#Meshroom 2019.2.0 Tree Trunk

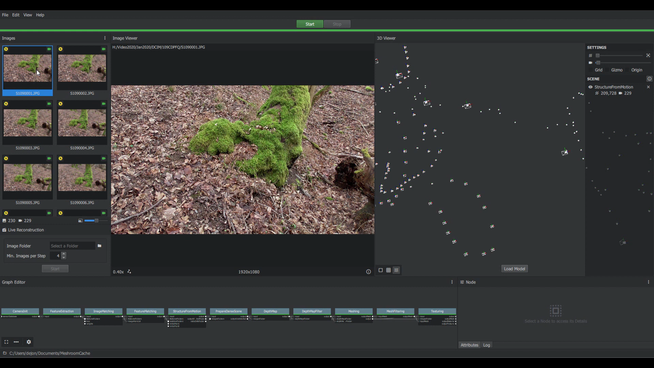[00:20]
It has a 10 megapixel photo camera which you normally don't use on the video camera. But in this case I went back to my favorite tree. It's all grown with moths and it was a cloudy day. A cloudy day is not so good for taking pictures normally,
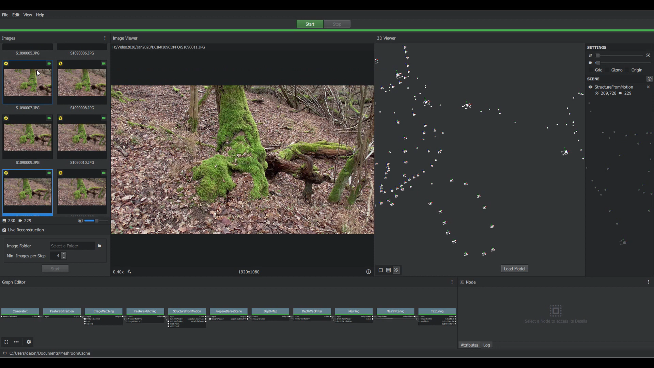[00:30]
but in this case I took a lot of pictures since this cloudy day shows in nice diffused light.
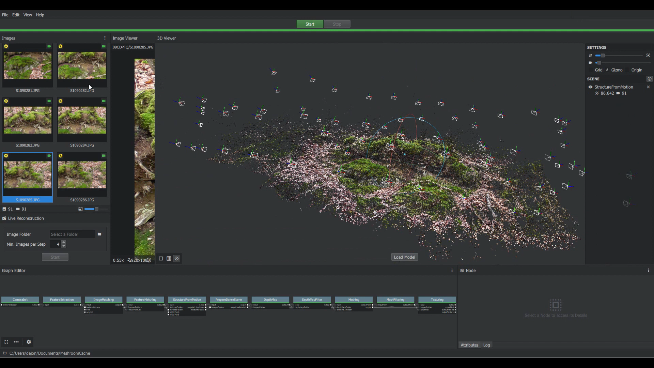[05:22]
I walked in front and made two, three different angles from the top. The pictures.